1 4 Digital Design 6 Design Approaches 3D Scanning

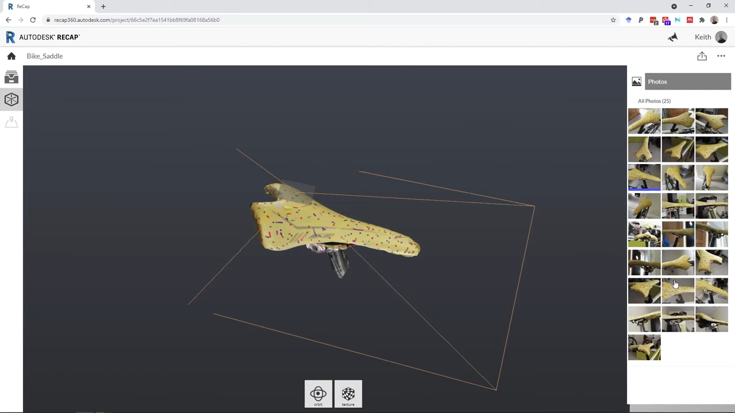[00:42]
Photogrammetry uses software to analyse a series of photographs, taken from different angles of the object to be scanned. The software reconstructs the object using common points or features seen in multiple images.
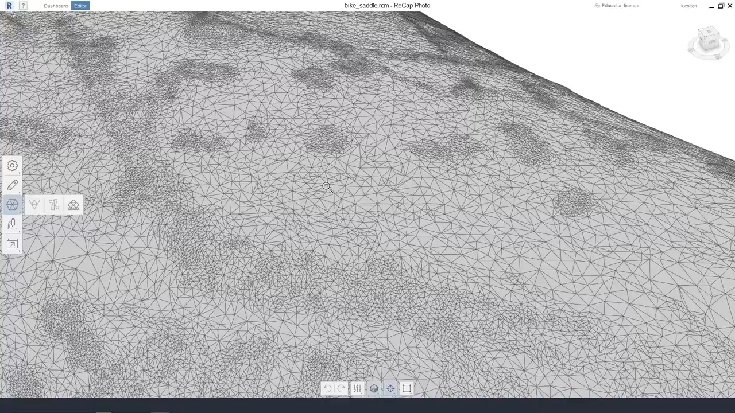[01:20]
If more detail or dimensional accuracy is required, there are systems which use light in the form of laser lines or structured
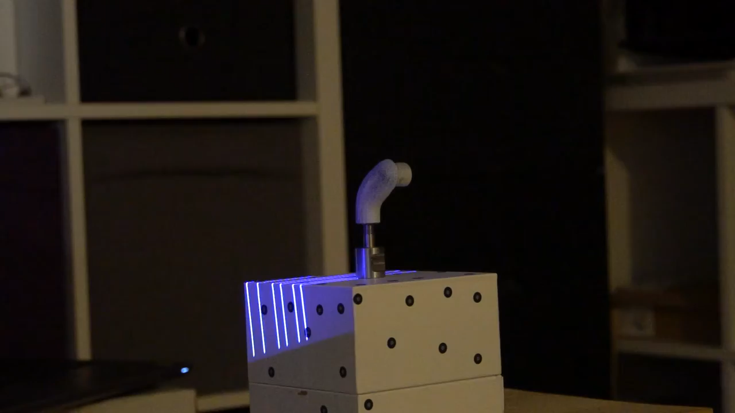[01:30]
light patterns projected onto the parts surface to scan the part.
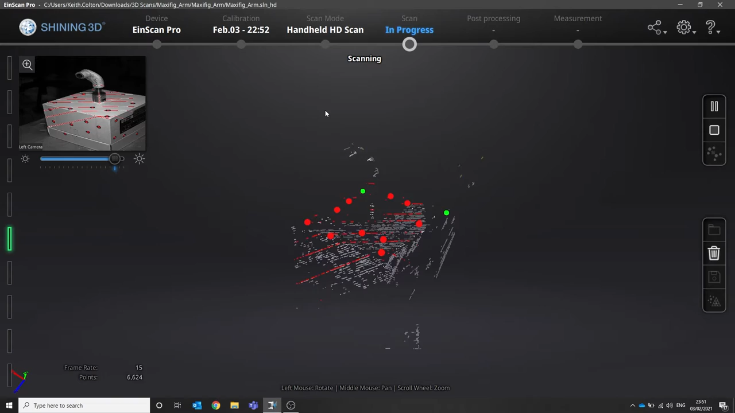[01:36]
These tools usually create more detailed scans that require less work in the CAD software later, and many automatically scale the output to the correct size.